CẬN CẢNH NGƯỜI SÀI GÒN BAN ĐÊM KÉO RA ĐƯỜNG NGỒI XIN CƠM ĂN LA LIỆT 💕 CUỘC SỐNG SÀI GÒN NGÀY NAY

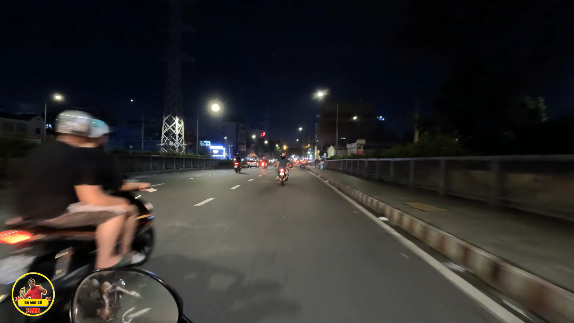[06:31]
Ngồi trên thành cầu 1 đống luôn Đây dưới trên cầu nè Bà con có bác nhìn bên tay phải nè Có nhiều Cô chú bác nói ba mẹ cậu ở đây là họ không phải ăn xinh đâu bà con Bác ngồi quá trời luôn nè Họ ở đây là ngồi không hóng mát đó bà con
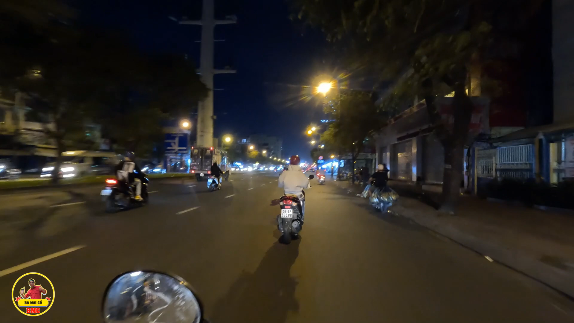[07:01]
Dưới Sài Gòn mình là không có ăn xinh đâu Ở đây quá trời luôn nè Người ta ngồi ta chơi ta không gió thôi Đó quá trời luôn nè Trên tấm tuyết kì rõ Đây nữa nè Đó nằm ở ngoài Không phải ngồi đó bà con mà nằm luôn
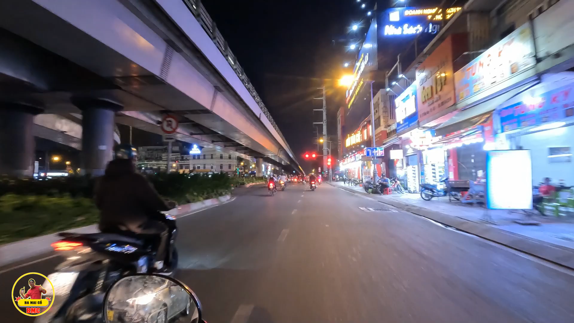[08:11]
Hôm nay ba Michael đi lại Đó là bùng bên kia rõ đó bà con Đây là công trường Duy Linh Rồi đó có tượng Đài Lê Lợi ở đây Con đường bên Phụng bên kia hồi xưa đó là cái bến xe đò đó bà con Không biết các cô chú có ai bắt đầu nhớ không ha Đó bên đó đó bà con
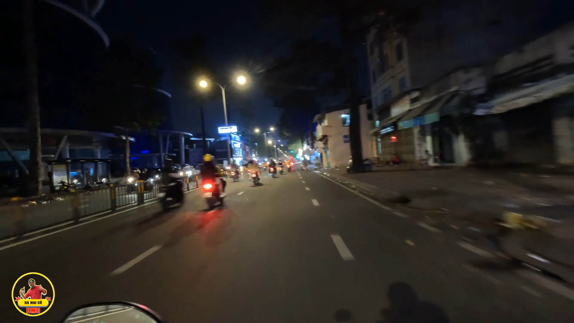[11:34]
Đây, bên tay phải nè bà con À, xin đưa bà con Mà ông bác Ba Mai Cầu thấy rồi Hàng chi có nhiều người vô chửi Ba Mai Cầu á Là tổ cha hàng nào Nói Sài Gòn Răng sinh rồi tùm lum á Hôm nay ba Mai Cầu phải thấy cảnh đó không Ở trước nhà có một cái chú lớn tuổi Chú cầm chú ngồi vô đó để chú đọc báo Rồi kế bên Cái căn nhà kế bên Ba người ngồi trong hành lang đó Ngồi Để dắt mấy chiếc xe đạp á Dắt để xin Hàng chi xin thơ bà con Mà Mai Cầu biết
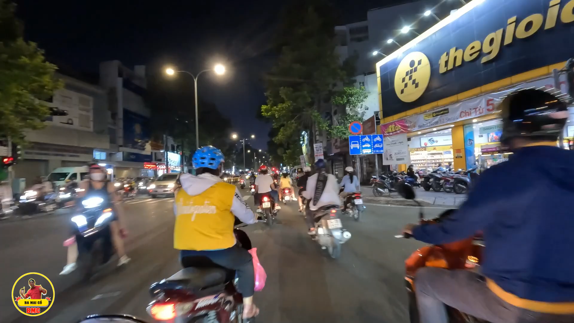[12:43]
Những người nào mà ngồi đọc báo Mà ngồi trên cái ghế Nói chung là ngồi trên cái ghế Đây gọi đây là sinh nè Nói chung là bà con của bác phân biệt Giúp ba Mai Cầu trên con đường này Người nào mà ngồi trên ghế Đó là người gia đình người ta ngồi Người ta không gió đó Người nào mà ngồi dưới đất Đó là biết là đi ngồi đi sinh cơm
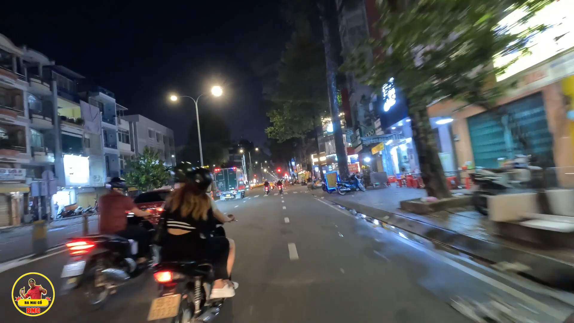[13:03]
Đây giống như ngồi dưới đất nè bà con Đó là sinh cơm đó Mà cứ thấy ngồi trên ghế là Là người nhà Đây nữa nè Đó quá trời nè Đó ngồi trên xe đạp Cũng là ngồi chờ sinh cơm luôn đó Ở đây nè Đó ngồi dưới đất nè Đó Vậy là phân biệt nha bà con Ba Mai Cầu biết cách phân biệt là Trời gã tư này nhiều quá vậy Cứ bà con có bác thấy Ai mà ngồi dưới đất là biết rồi đó
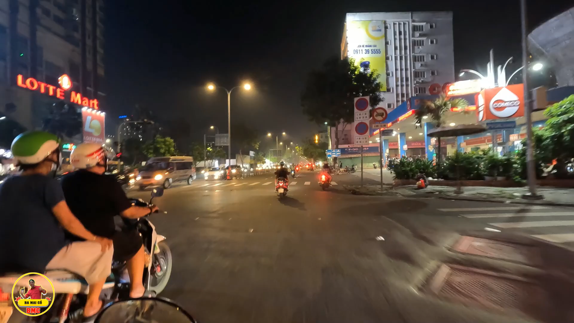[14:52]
Cái này nguyên quá trời luôn nè Ngồi dưới đất nè Xin ơi bà con bác Đó Đó Ngồi dưới đất không là khỏi chối luôn Khỏi cải Đó Đây quá trời luôn nè Đó Tới đây là đông rồi nè Quá trời luôn nè bà con Trời ơi Cái này quá trời luôn nè bà con
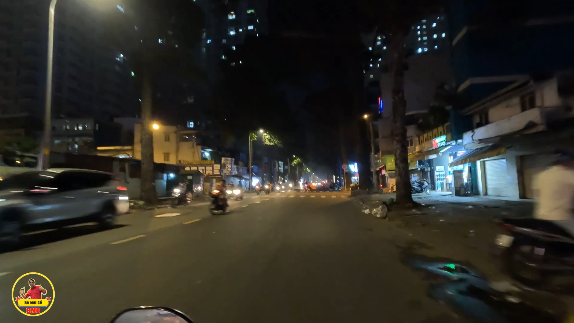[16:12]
Đó Bà con bác chạy tối tui mà thấy đường đâu mua bán trời Đó Cái chết chết chết rồi Công an dân phường bắt rồi
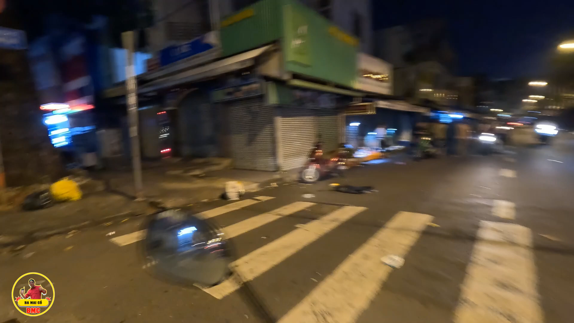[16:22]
Chết rồi Sông Thuyền trời ơi bắt luôn đó xin thưa bà con bác không phải dễ bán đâu nha đâu để ba mẹ gò chạy qua bên kia coi đó ba mẹ gò thấy công an dân phòng đi bắt rồi đó